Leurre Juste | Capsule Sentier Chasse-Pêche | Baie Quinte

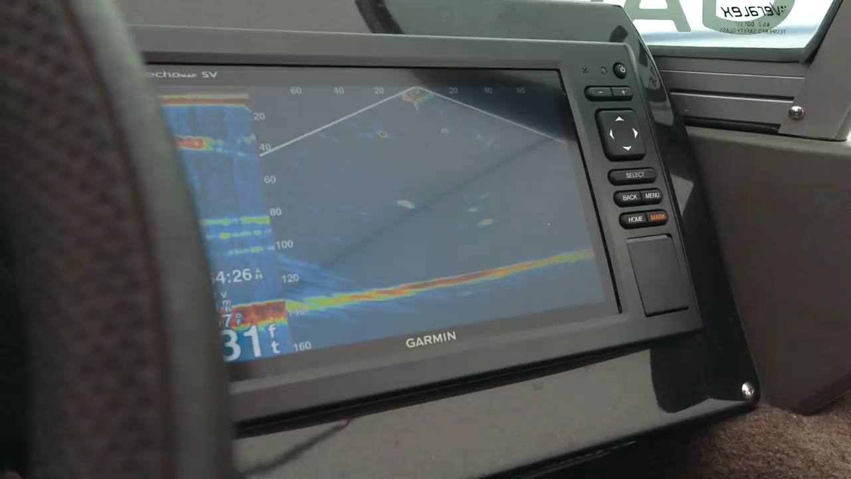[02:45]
Dès que j'aperçois un groupe d'échos dans l'écran du Panoptix, on arrête immédiatement le bateau.